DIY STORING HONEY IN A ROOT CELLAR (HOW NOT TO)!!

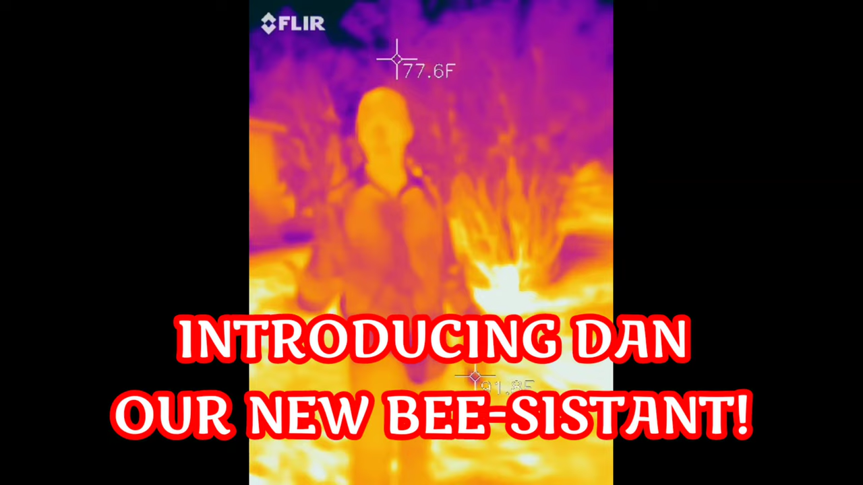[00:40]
is like there it is oh there's a man right there look like the predator you're the predator yeah exactly that's what it looks like isn't it yeah definitely
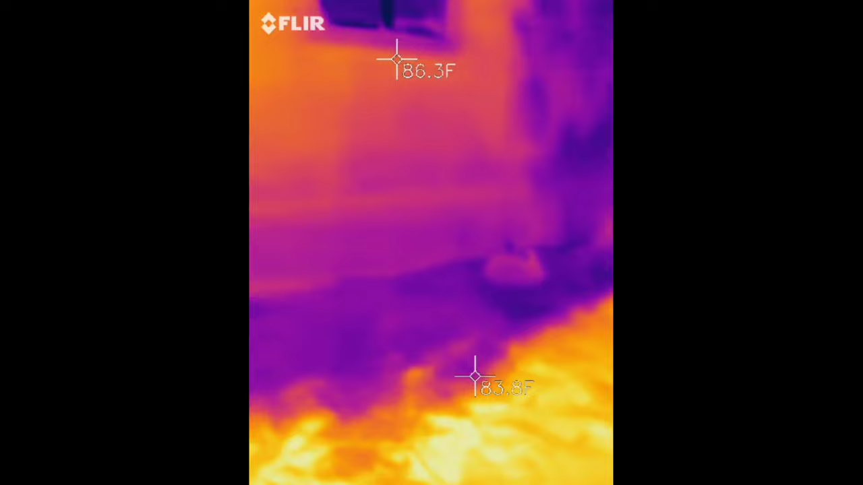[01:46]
so where are whoop they're there I just saw one fly womb yeah do you see that I ain't
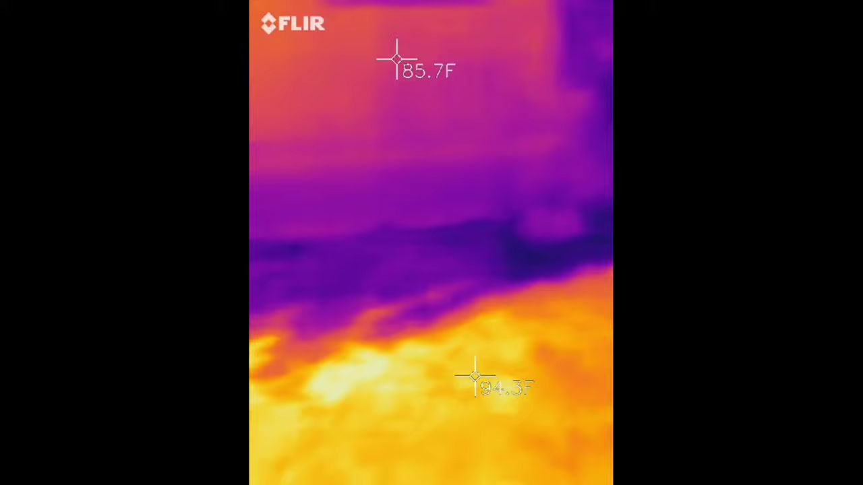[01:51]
getting no clothes look how active that is holy shit okay we're taking this show inside
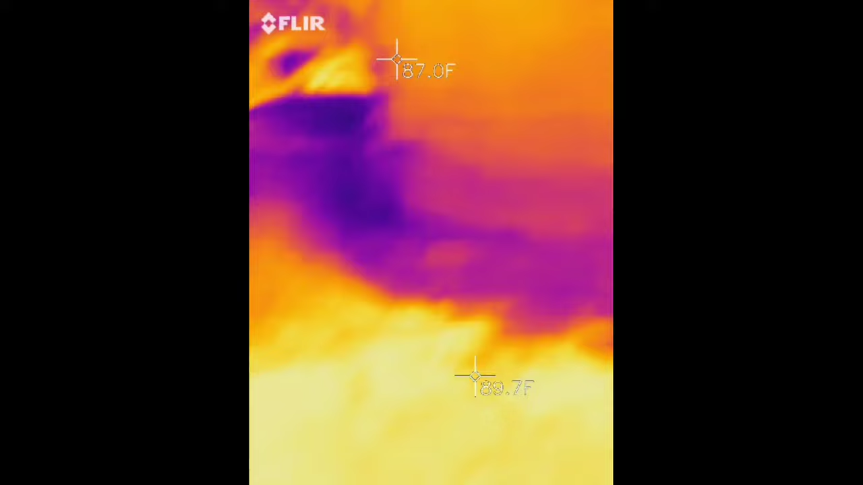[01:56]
you see it hon so the bees are right there on the other side of that bush and
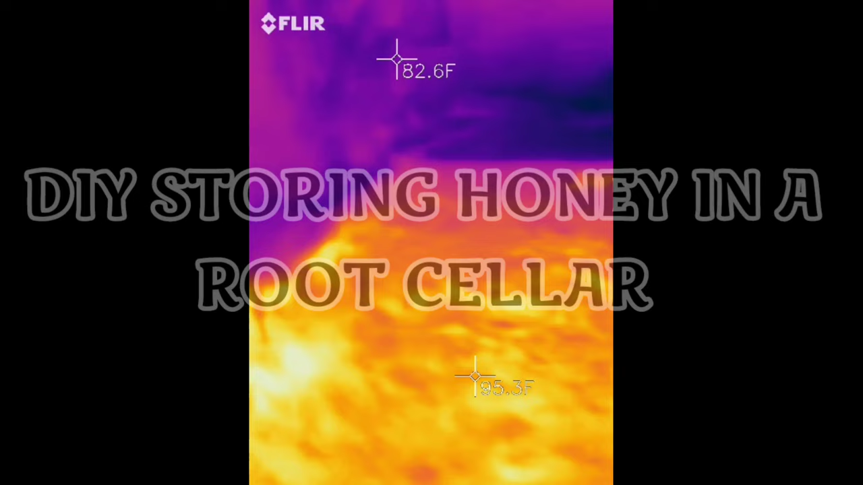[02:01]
we're gonna go inside now this has a a root cellar you see that yeah oh shit wouldn't that be cool if they're hanging off the ceiling under there we see
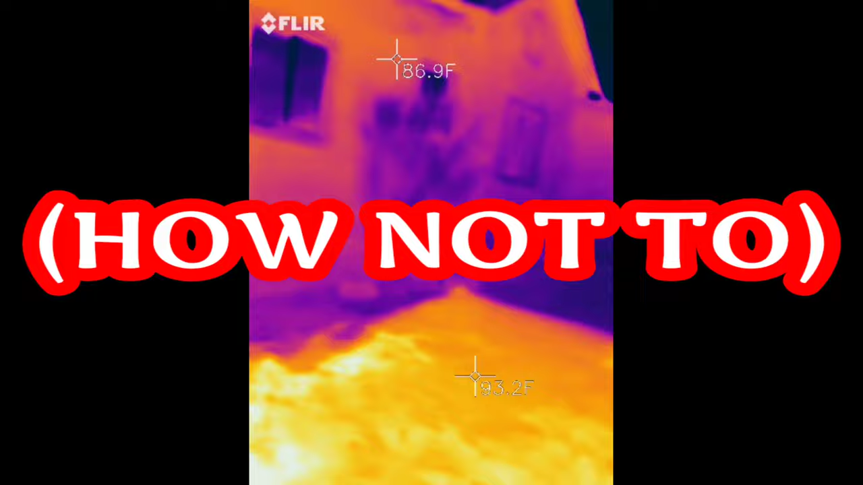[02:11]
the weirdest shit but you can see the activity is really heavy you see them coming and going I ain't getting
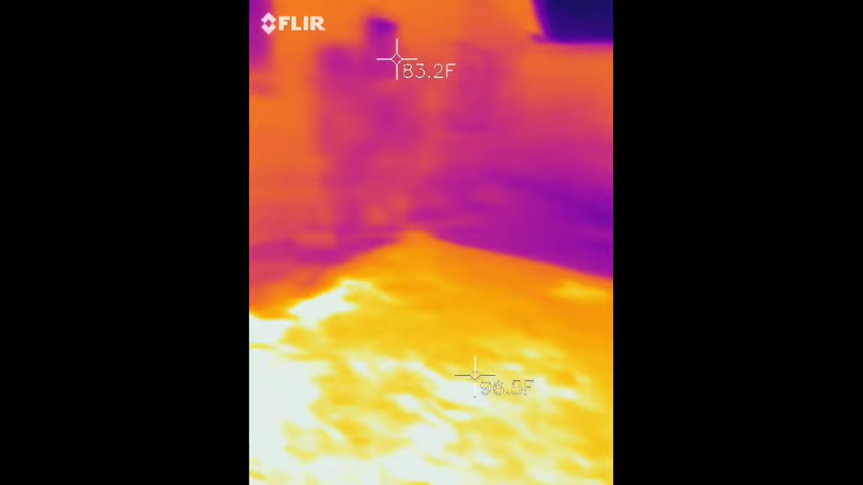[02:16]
no closer you see Dan what what would they hate it when you get in their flight path I got you and
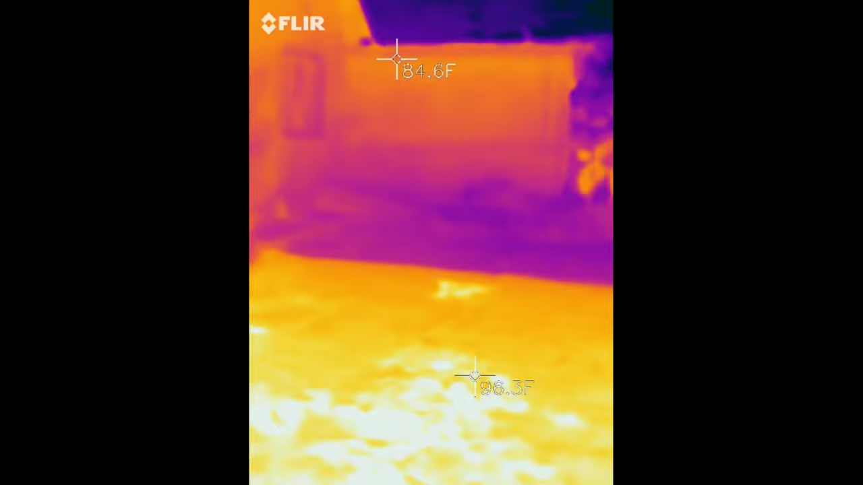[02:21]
so if they were we were to walk over there they would bounce off us and that's when it's and that
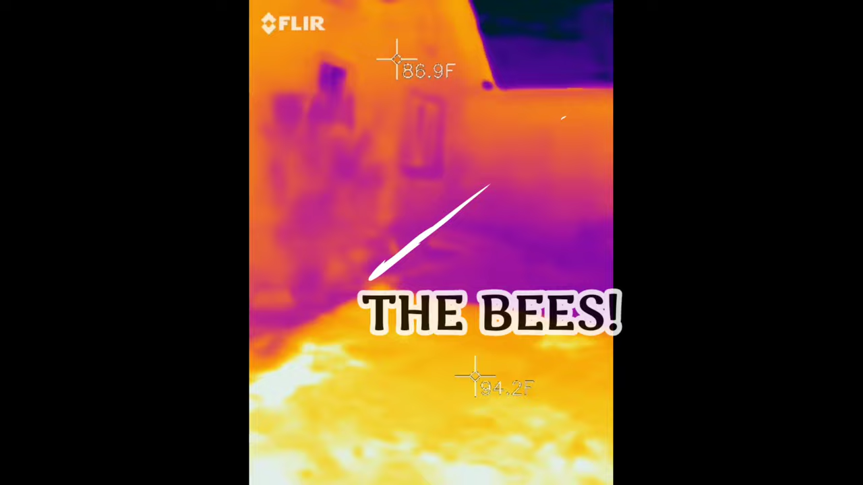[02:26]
is when it's super dangerous there's two schools of thought on that it's either a warning shot or a missed
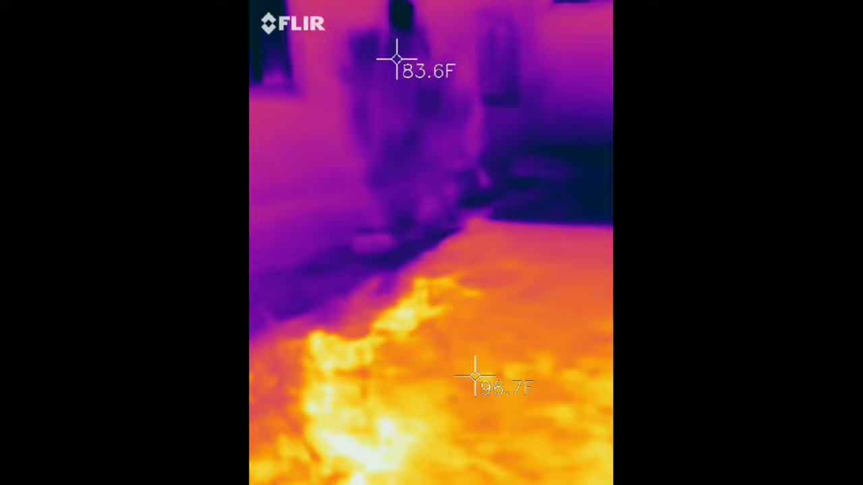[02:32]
shot I'm going with missed shot they don't they don't they don't dick around they want to
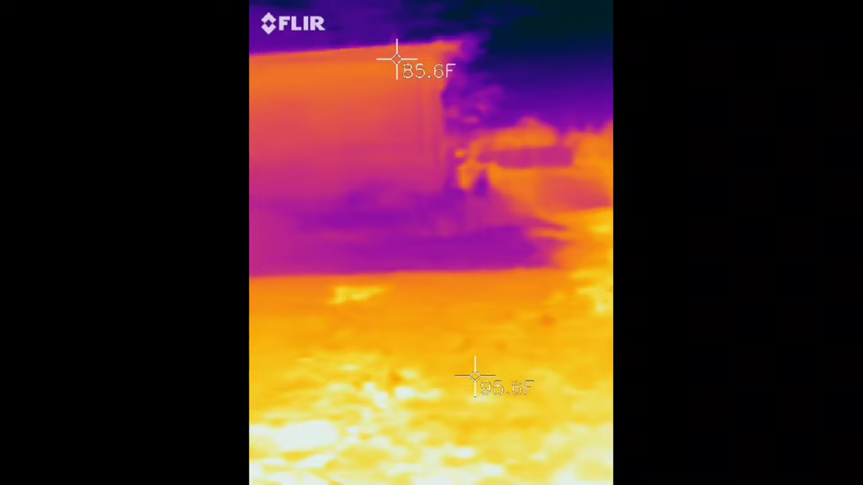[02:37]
kill you yeah there's a lot of yeah that's a lot of activity we found them inside we're going to go back in and show Amanda